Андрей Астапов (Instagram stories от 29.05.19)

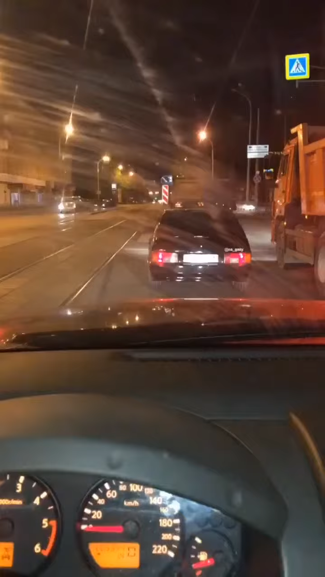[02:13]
ну-ка зацените турботаз радует глаз ну-ка давай чувак на турбу выходи
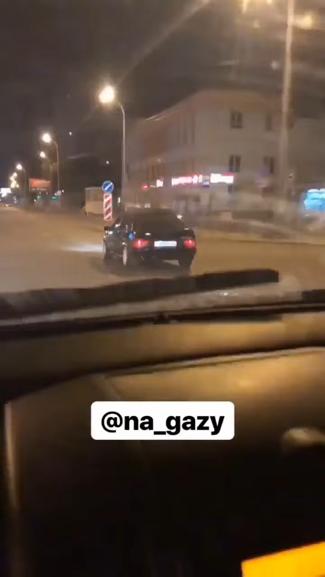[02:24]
давай поехали ну давай чувак тыкай уже по коробке по коробке давай